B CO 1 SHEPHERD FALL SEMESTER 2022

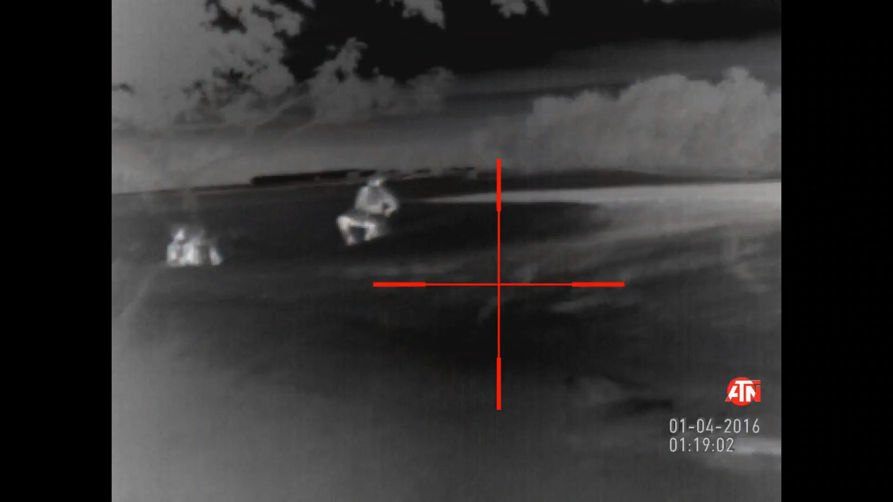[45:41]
Although their initial demining efforts were interrupted by the enemy, the Blue Four was able to rally and later in the night go back and finish the demining mission. They are engaged in the demining operation.
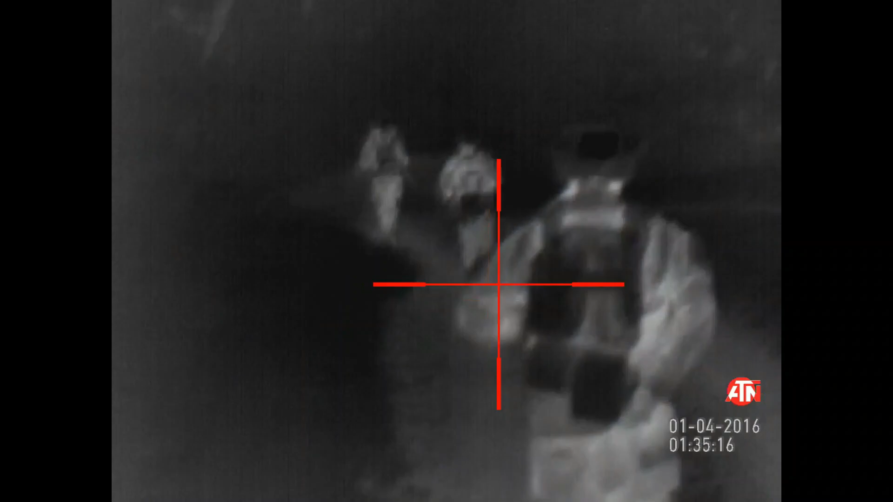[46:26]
After completion of the demining mission, the Blue Four began their retrograde back to their combat outpost.
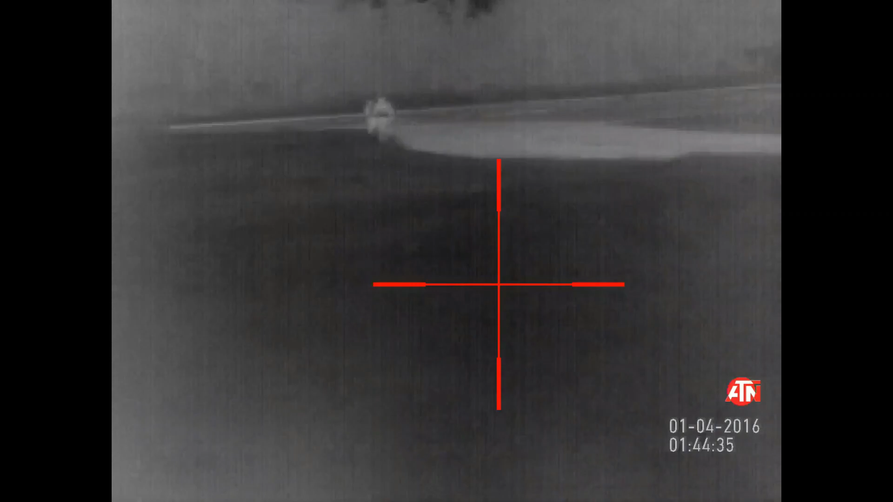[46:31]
The Blue Four had one final mission to complete that evening.
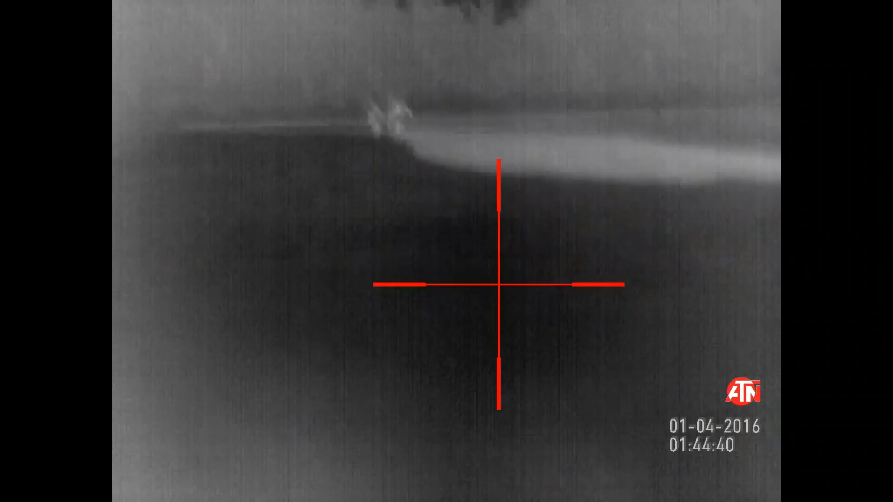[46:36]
On their way back to their combat outpost, they were tasked to go by the barn
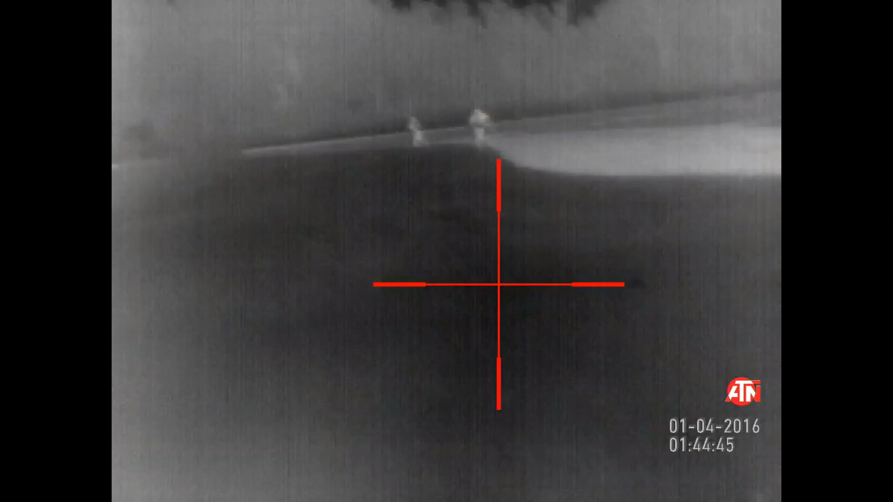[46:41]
chalet and recover the four cameras that had been emplaced at the beginning of the crisis.